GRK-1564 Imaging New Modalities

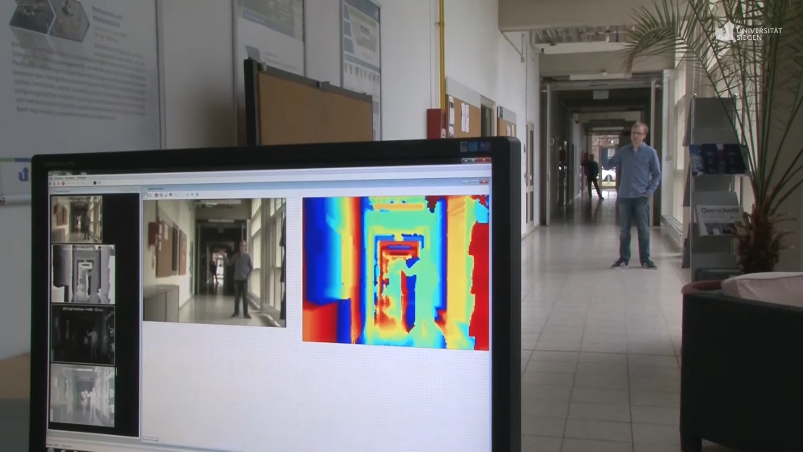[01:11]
Recent developments go in the direction of long-range time-of-flight imaging, as you can see in this example.